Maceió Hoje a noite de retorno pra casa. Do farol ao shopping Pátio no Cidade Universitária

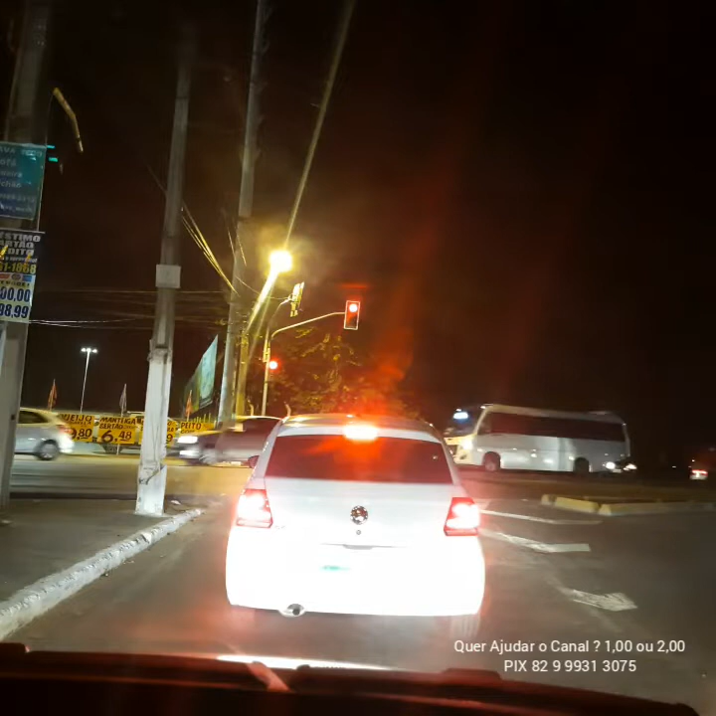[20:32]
Chegamos aqui no cruzamento com a Via Expressa. Thank you.